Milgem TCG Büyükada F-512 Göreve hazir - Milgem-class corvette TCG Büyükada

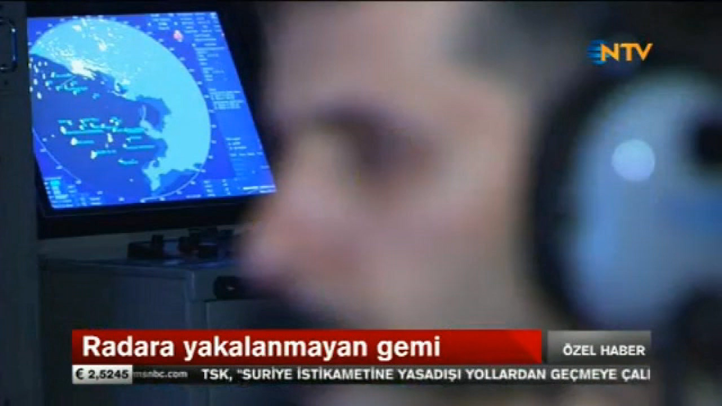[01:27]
Gemideki tüm elektronik ve silah sistemlerinin kontrolünü sağlayan yazılım da tamamen yerli.
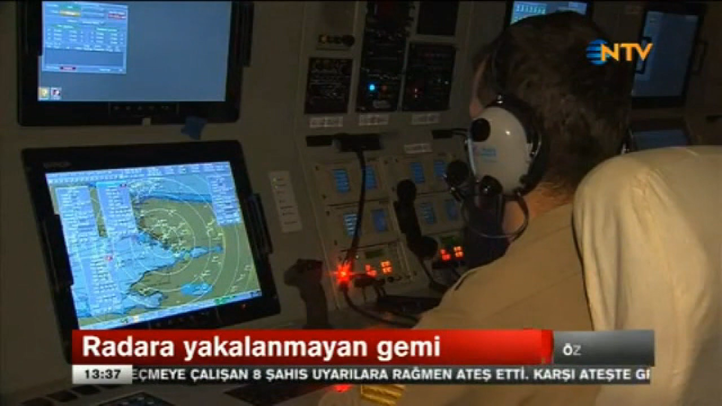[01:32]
Büyükada korvetinin savaş harekat merkezindeyiz. Geminin bütün silahları, radarları, sensörleri işte bu masalardan yönlendiriliyor.
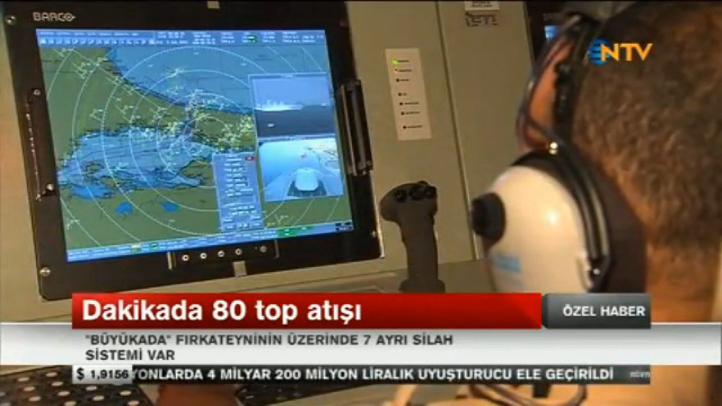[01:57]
Büyükada fırkateyni Türk donanması için birçok ilki temsil ediyor.
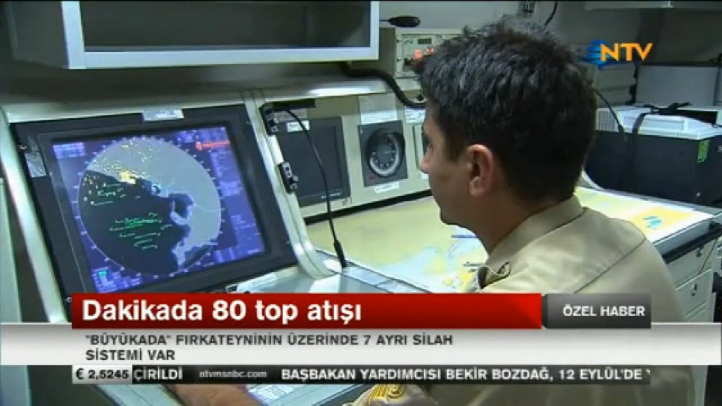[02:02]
Düşman radar ve elektromanyetik yayınlarını test edip bunları düşman veya dost olarak teşhisini sağlayan elektronik destek sistemi bu gemide yeni olarak geliştirilen sistemlerden birkaç tanesidir.